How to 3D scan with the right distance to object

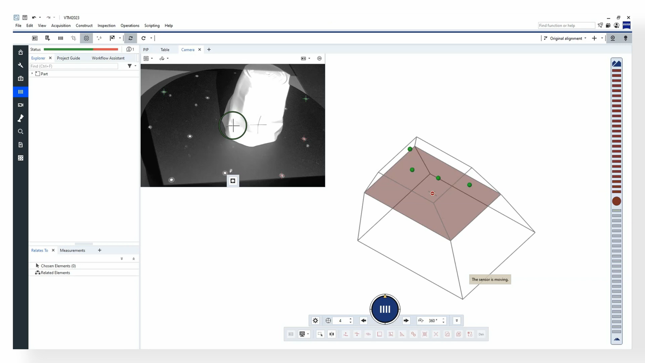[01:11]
If the indicator points upwards you are too close to the object.
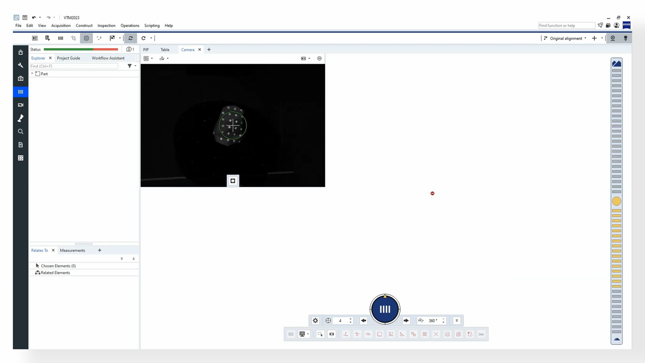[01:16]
If it points downwards you are too far away and need to move closer. Let's make a scan.
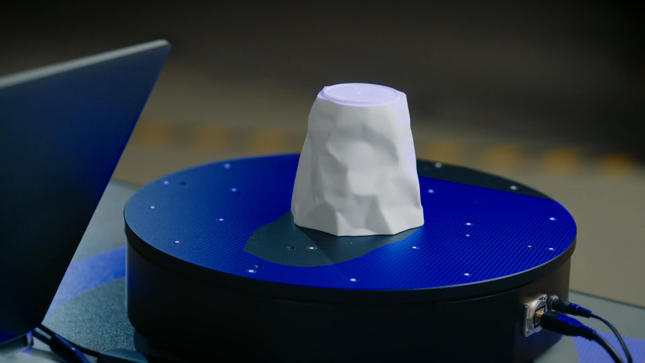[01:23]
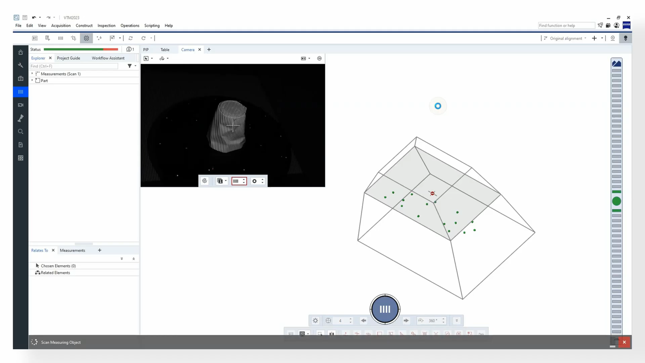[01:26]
Now you see that the data has been captured.
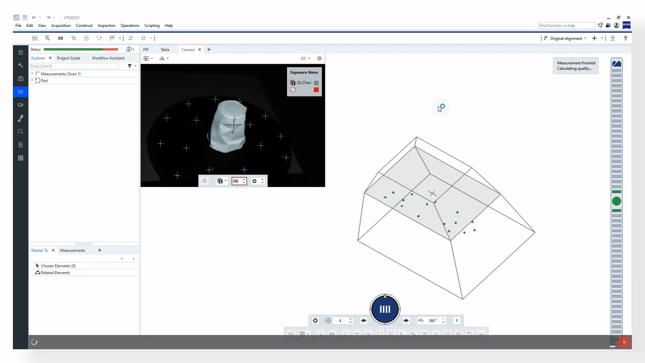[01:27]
The scanner will only scan what is inside this volume.
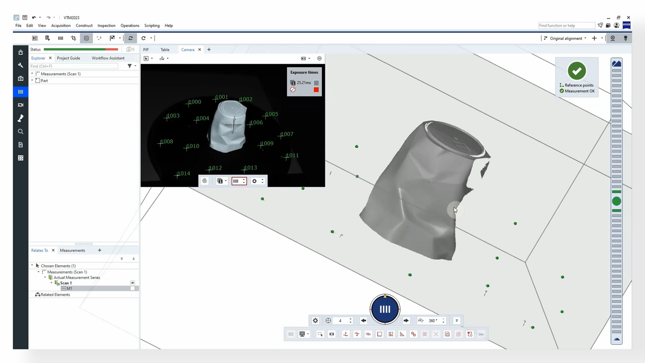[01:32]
Let me show you what happens if the object is outside the volume.